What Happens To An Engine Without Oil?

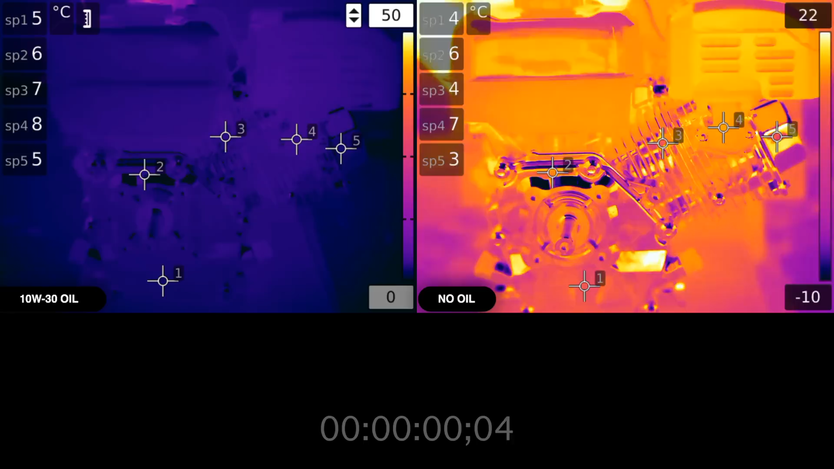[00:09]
This is the exact same engine on the left and the right, on the left with oil, and on the right without. Both engines will start at the exact same time, but the video on the right was filmed 24 hours after the video on the left, allowing for the engine to completely cool.
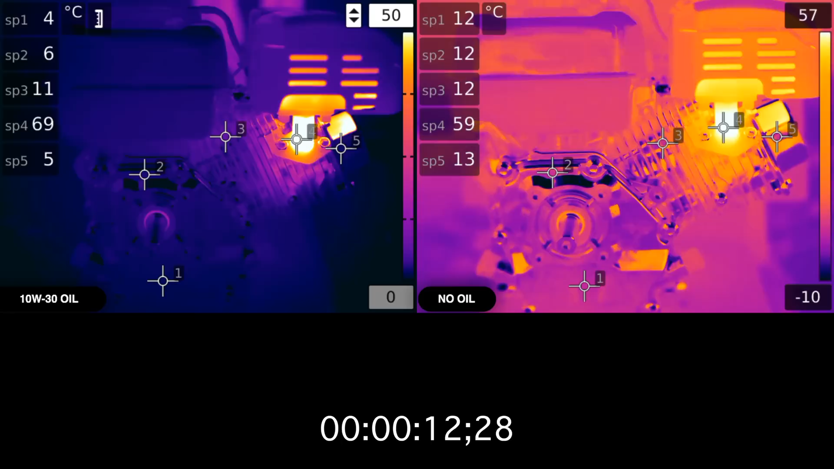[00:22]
This is a 212 cc air-cooled single cylinder harbor freight engine.
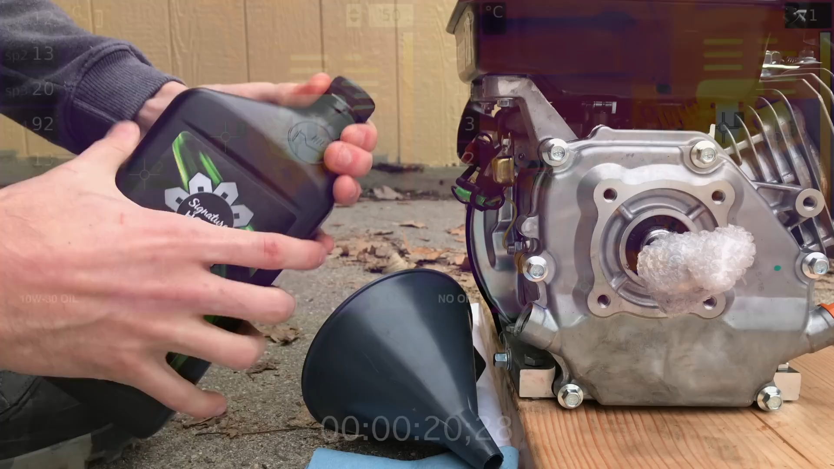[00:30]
I'll be keeping the oil equally classy using not just any oil, but high performance premium motor oil from the grocery store.
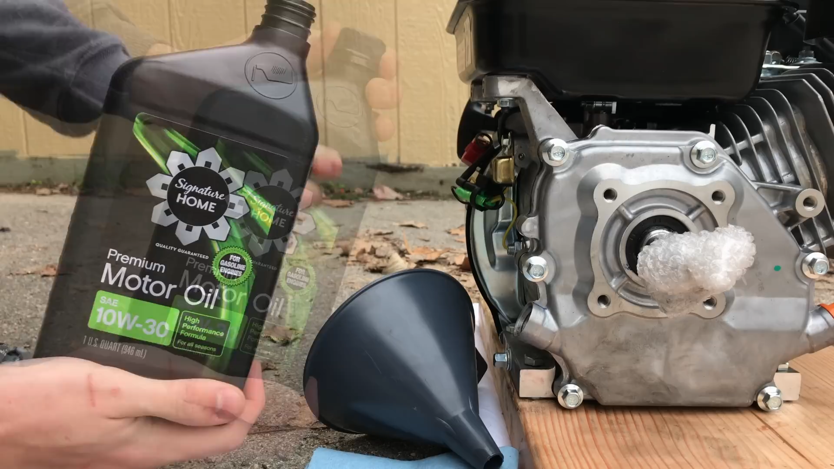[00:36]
My whole point for this is to show what even the cheapest engine oil can do versus nothing at all. It's API certified, but I wouldn't personally use this in my cars.
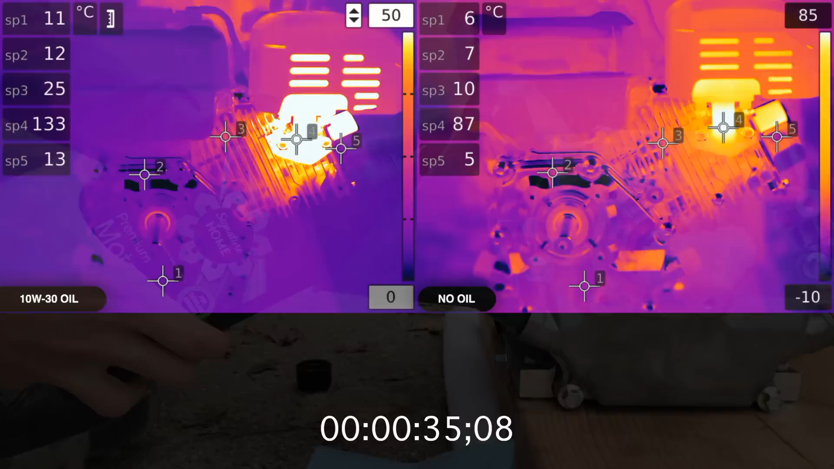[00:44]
There are five points we're monitoring on each engine. Point one is the crankcase, below the level at which oil will rest.
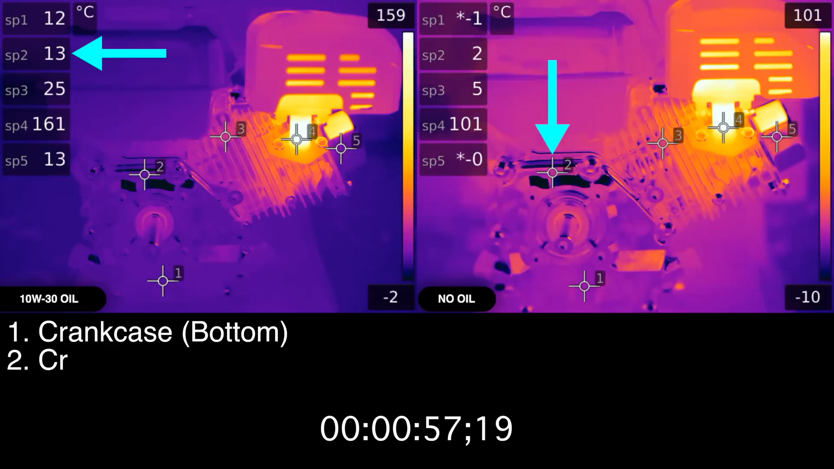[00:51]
Point two is on top of the crankcase, where there obviously won't be any oil resting near. Point three is the air-cooled cylinder bore, point four is the exhaust pipe exiting the cylinder before entering the muffler, and point five is the valve cover. This is a pushrod style valve train with overhead valves. So at this point you're wondering, wait a minute, why is the engine with oil so much hotter than the engine without? Well, it's because I'm an idiot and left the choke closed on the engine without oil for over two minutes. Even still, after about seven minutes the engine without oil will catch up an exhaust temperature.
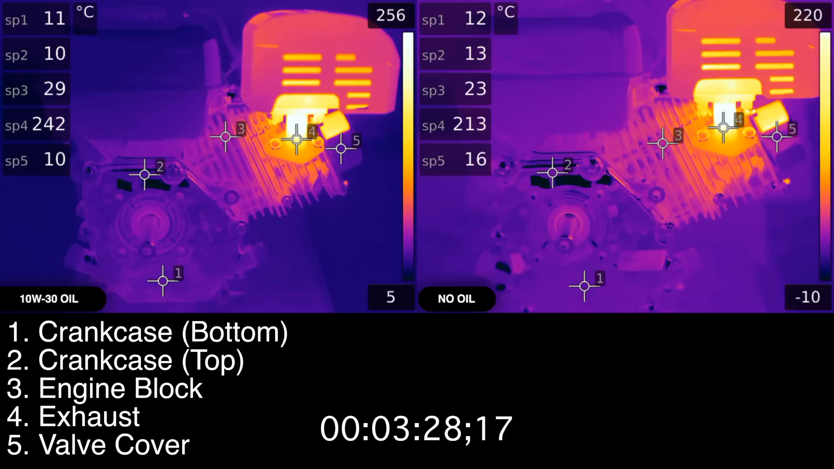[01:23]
One thing I did want to make sure of is that there was no reason other than the oil that the engine on the right would have higher temperatures than the engine on the left. As a result, its throttle is just slightly lower, the choke was closed for far longer, and it is in about one degree cooler ambient air. Any temperature that's higher on the right engine is purely a result of extra heat from not having lubrication. Now as you can see, the surface of the engine is highly reflective of thermal imaging. As a result, calibrating for the material is challenging.
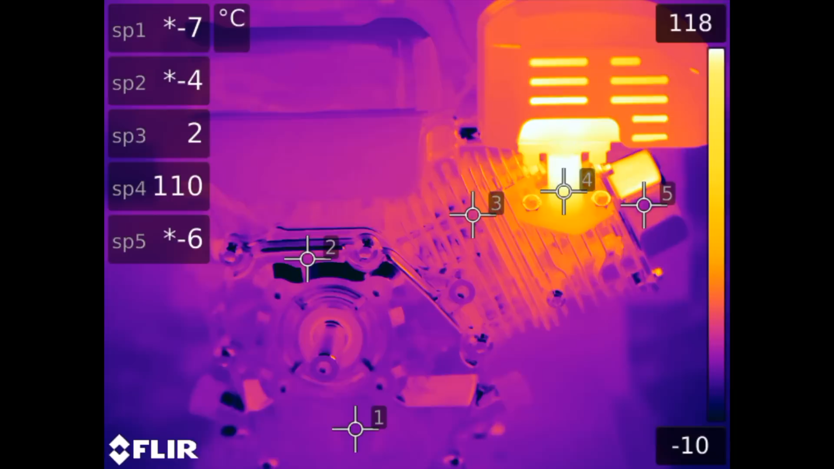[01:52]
On screen: scale bottom -10°C
However, if you see the frame freeze, this is the camera calibrating, and immediately after a frozen image, the temperature values will be the most accurate.
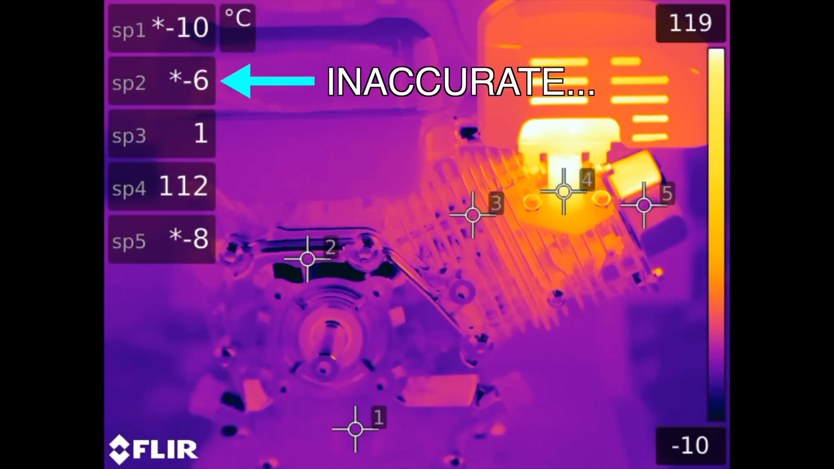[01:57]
Ambient air temperature is about 15 to 16 degrees celsius, though the engine was stored in my garage before filming, which kept its temperature slightly cooler. Let's go ahead and fast forward to eight minutes, where now the engines are operating at similar conditions. To be honest, I was surprised how trouble-free it seemed the engine was up until this point. It sounds fine, and temperatures are no higher than the engine with oil. As proof that the engine has no oil in it, look at points one and two.
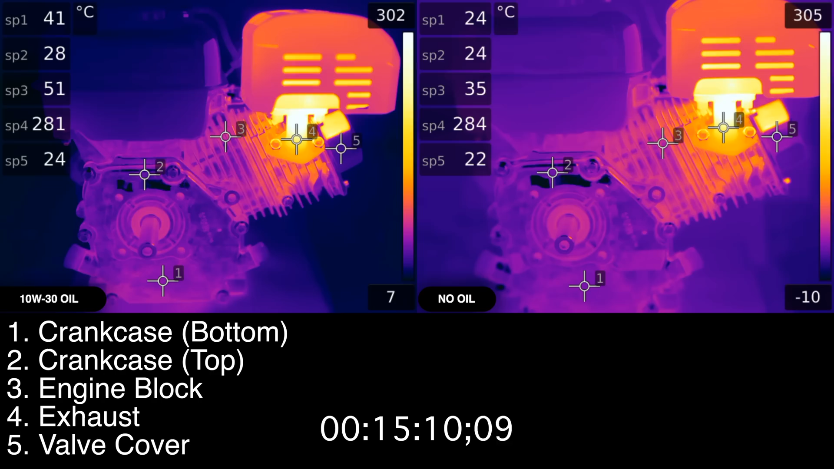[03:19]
That said, combustion temperatures are obviously a bit higher, as the exhaust temperature remains high on the right. After 15 minutes, the only temperature that's actually hotter for the no oil engine is the exhaust, and just slightly. So what's my recommendation here? If you want your engine to run cool, you should remove all the oil? No, no, absolutely not. Unpleased with what I've seen so far, I decided to open up the crankcase and have a look inside.